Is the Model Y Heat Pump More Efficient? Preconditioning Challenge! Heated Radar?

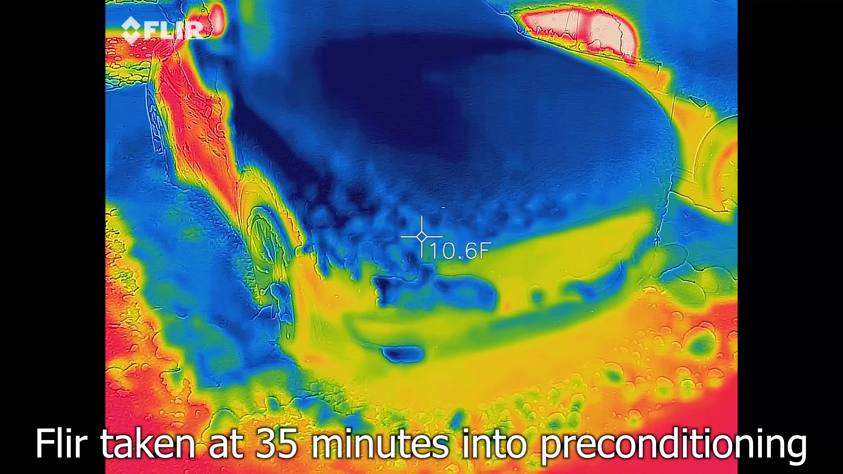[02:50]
On screen: spot 10.6°F
Okay, so here's something everybody loves is the FLIR because we can see all the hot spots, everything.
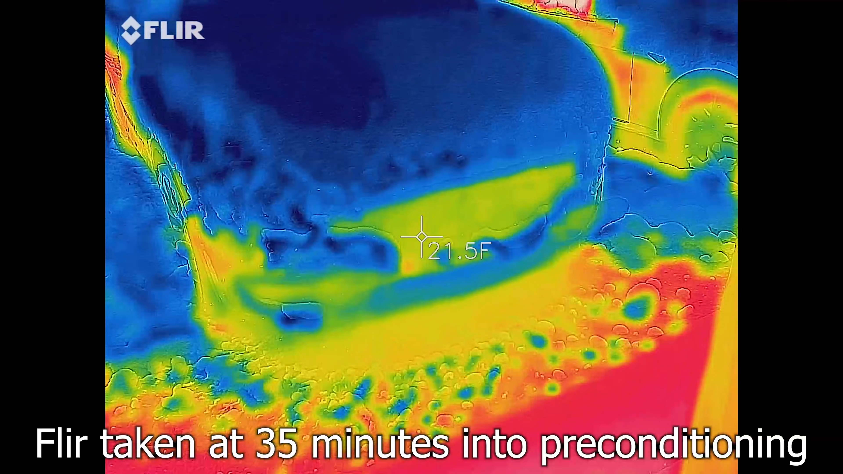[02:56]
On screen: spot 21.5°F
As you can see, though, I'm not seeing any super amount of heat besides way down here.
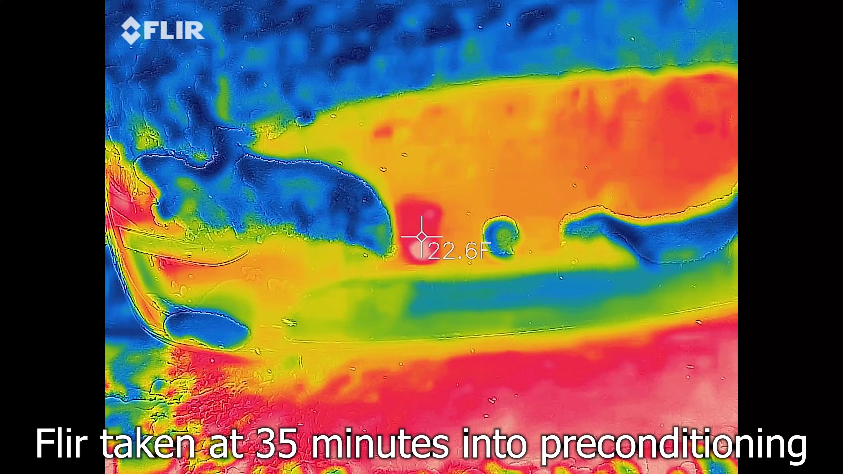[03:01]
And that's just a parking sensor. I'm not seeing any big block or something that would tell us that's the front radar.
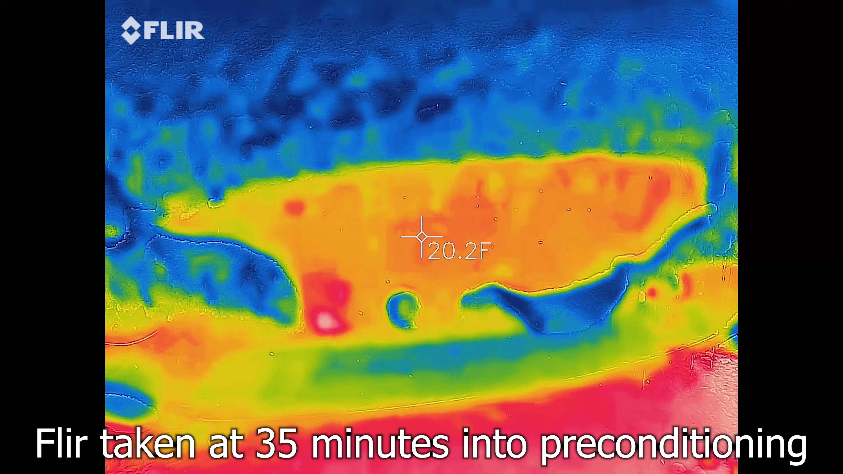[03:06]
On screen: spot 20.2°F
So I don't know if that's necessarily heated.
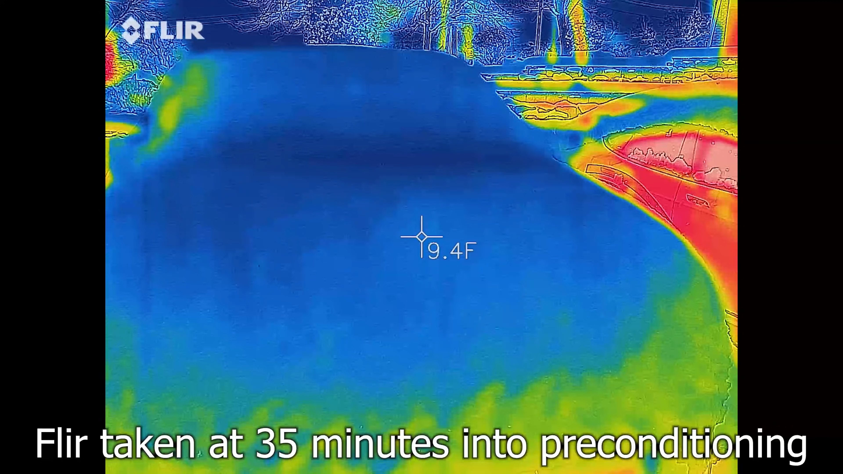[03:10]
And that's on Model Y.
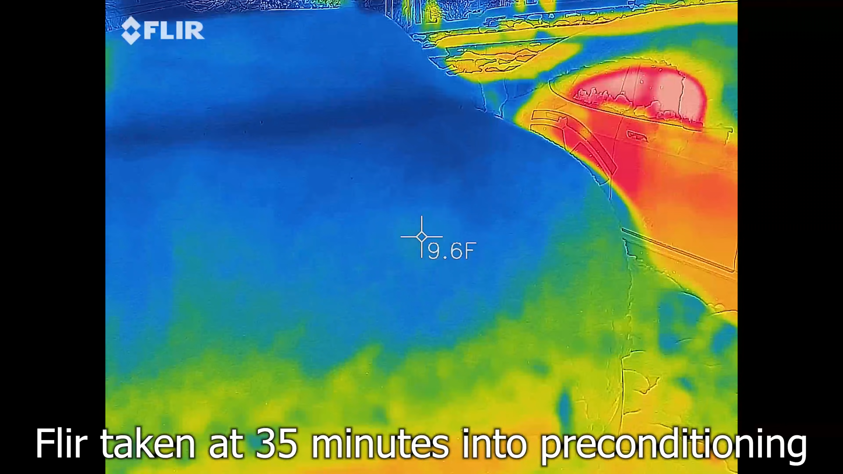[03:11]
On screen: spot 9.6°F
And then here we'll move over to Model S. Same thing here.
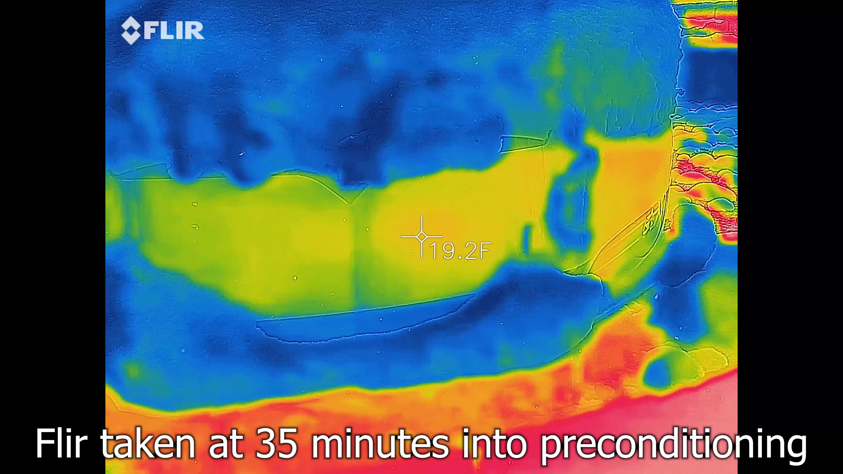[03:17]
On screen: spot 19.2°F
Maybe because the fronts are already clear, it doesn't heat it.
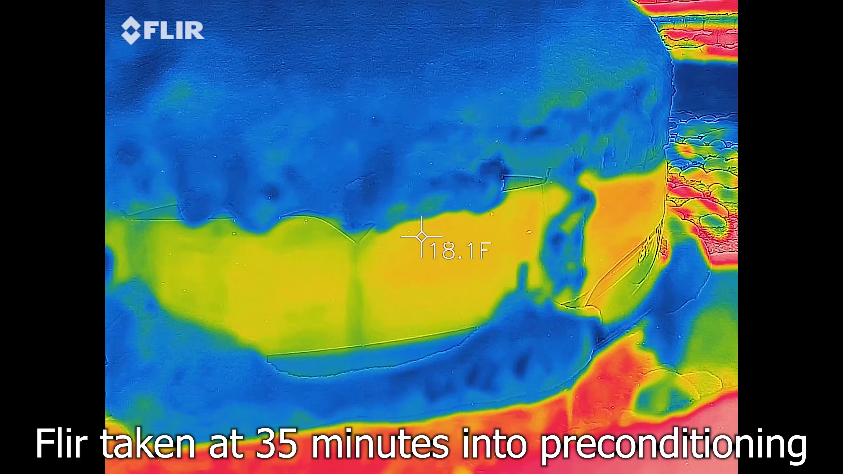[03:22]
On screen: spot 18.1°F
I don't know. We can see that camera is definitely heated the side.
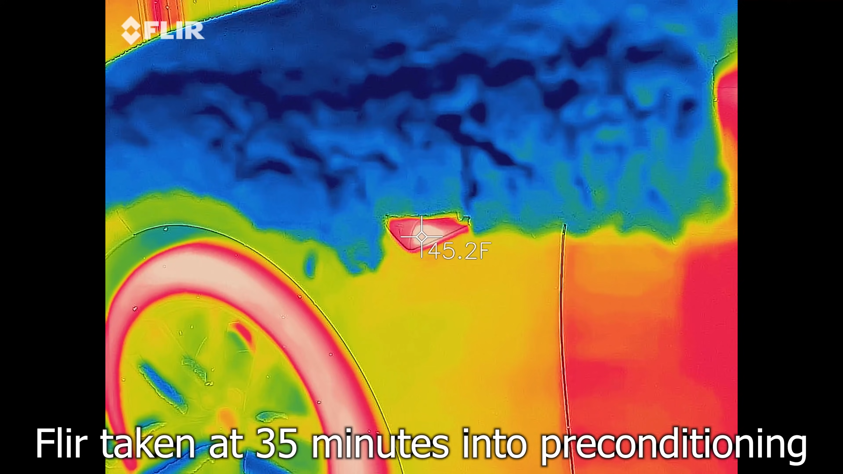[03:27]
On screen: spot 45.2°F
It's way hotter than everything else.
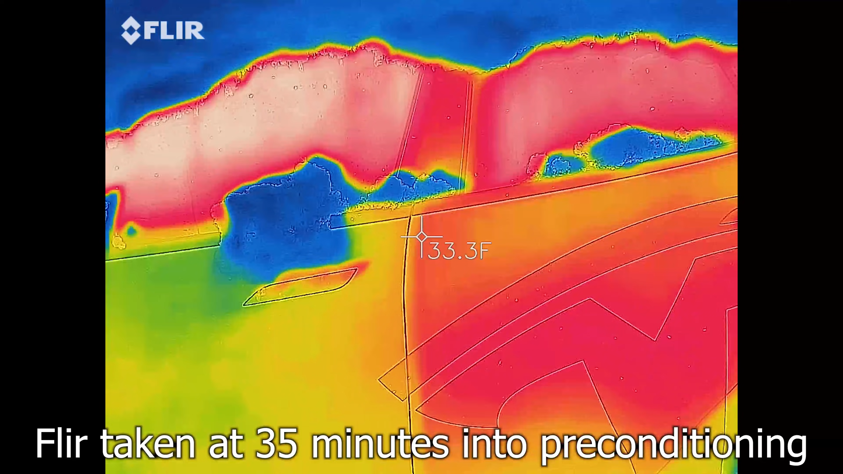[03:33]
And then this isn't really going to show us much because you do have the windows there and they do reflect also.
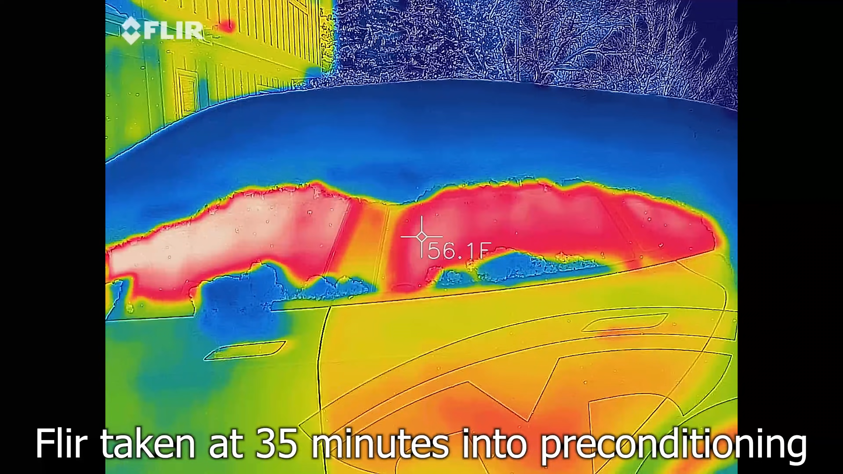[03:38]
On screen: spot 56.1°F
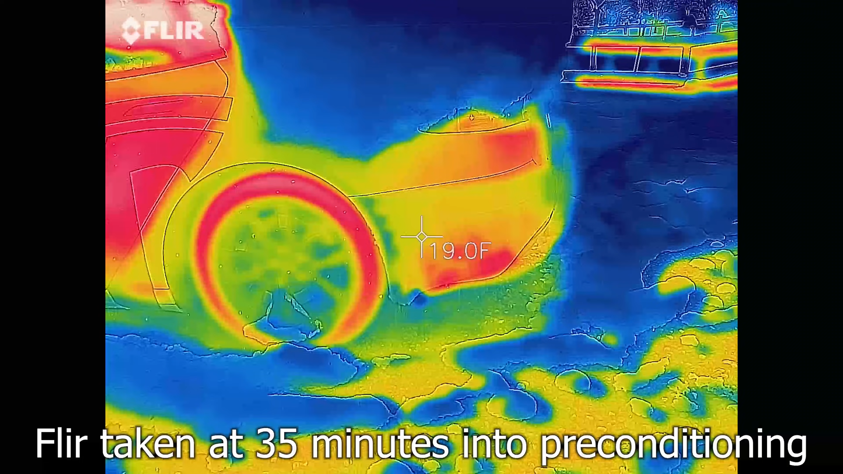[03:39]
On screen: spot 19.0°F
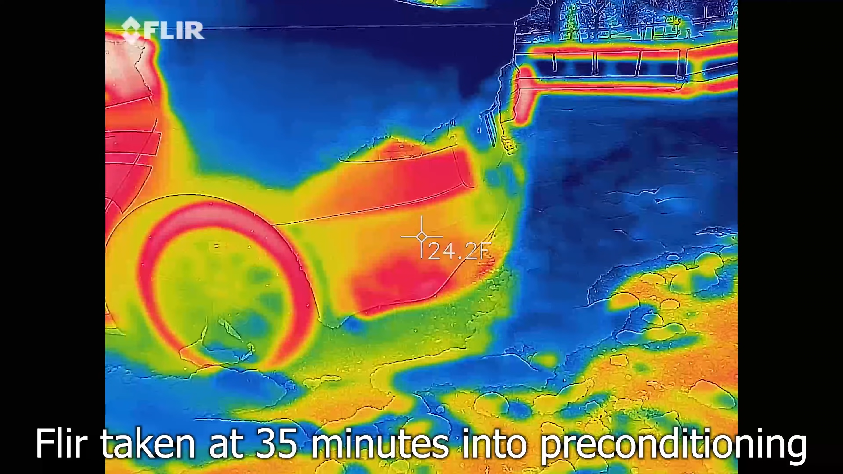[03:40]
On screen: spot 24.2°F
You can see the quarter panels have heated up slightly.
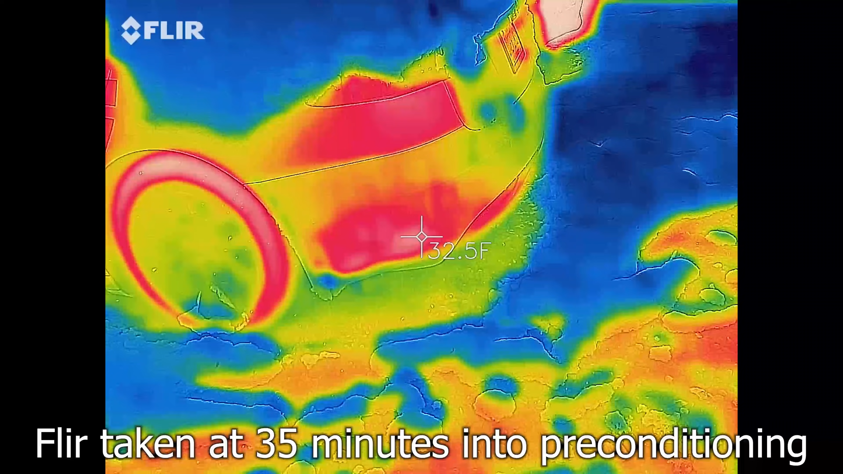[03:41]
On screen: spot 32.5°F
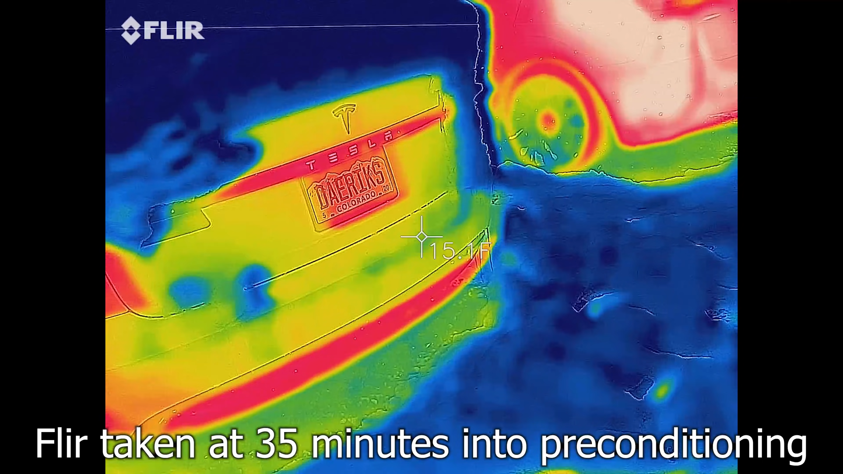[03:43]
On screen: spot 15.1°F
Wow, look at how Y looks.
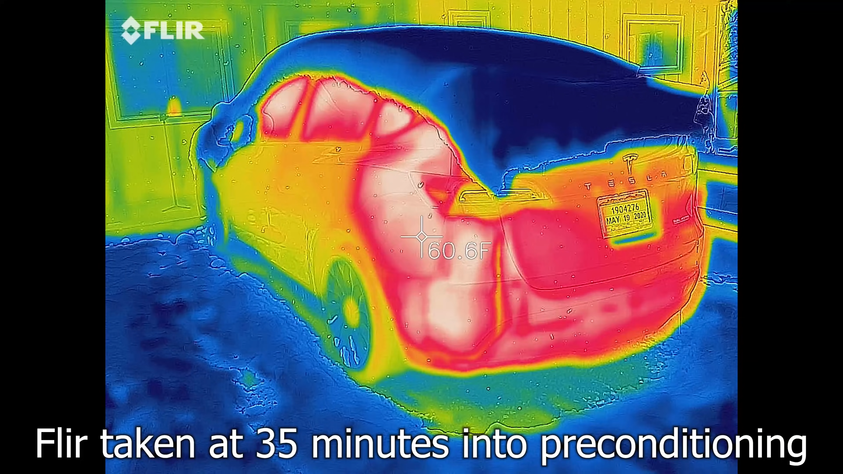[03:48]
On screen: spot 60.6°F
Y's really heating up compared to Model S.
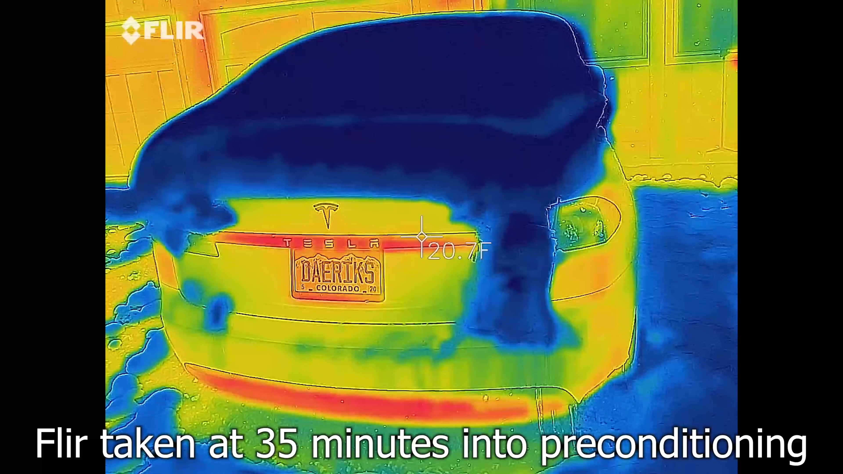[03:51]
See if we can get both in the shot here.